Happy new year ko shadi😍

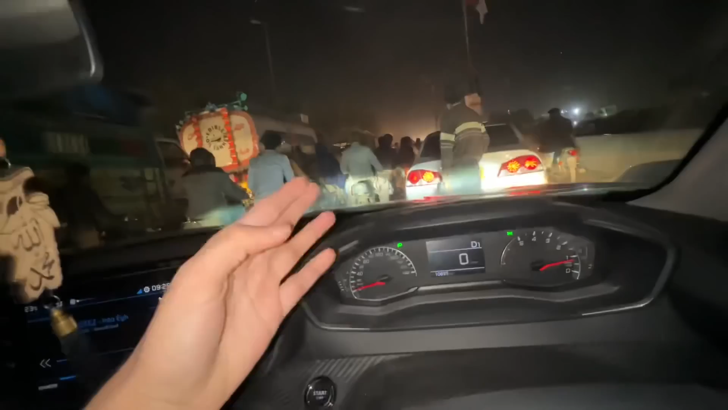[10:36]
अरे इस साइड पे बाइक ही बाइक है, बाइक ही बाइक वाले रेस लगाते हैं।
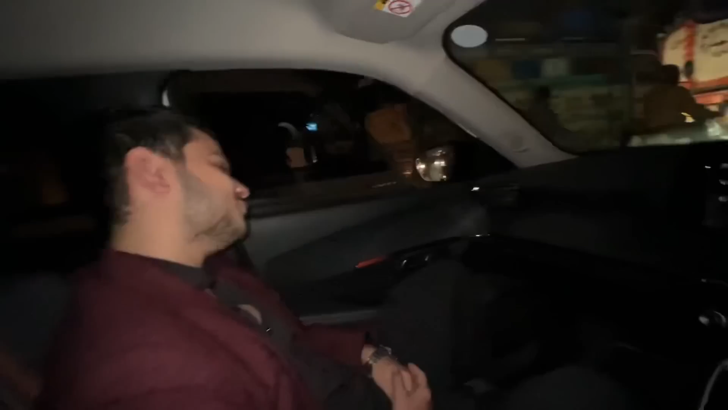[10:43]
ओ है ना, तू भी लगा देता ना जब पहले तू चलाता था भाई, फुल चबाटर। माशाल्लाह हमारी ये मेन शराय है और इधर देखो वॉकिंग भी हो रही है, मतलब कि लोग यहाँ पर चल भी रहे हैं,
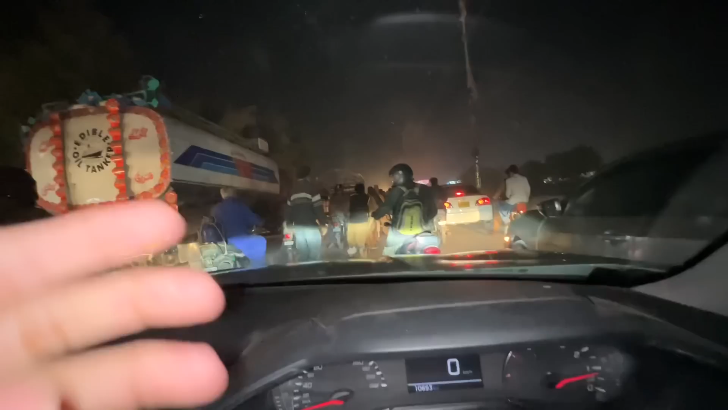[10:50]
गाड़ियां भी चल रही है, बाइकें भी, ट्रक भी, सुजुकी रक्षे सब, सब।
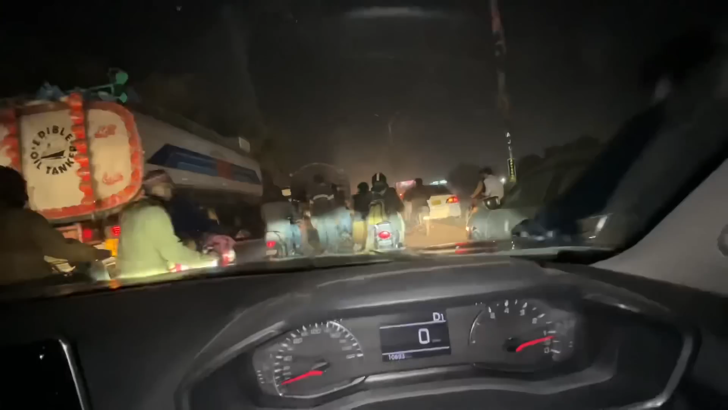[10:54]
और किसी का कोई मतलब लेन नहीं है, बाइक अपनी मर्जी से वहाँ भी चल रही है, वहाँ भी चल रही है। टाइम 9:30 हो गए, 10-11 बजे तक हॉल बंद हो जाएंगे, बस दुआ यही है कि 10 बजे तक पहुँच जाए, अभी भी ट्रैफिक खत्म नहीं हुआ भाई।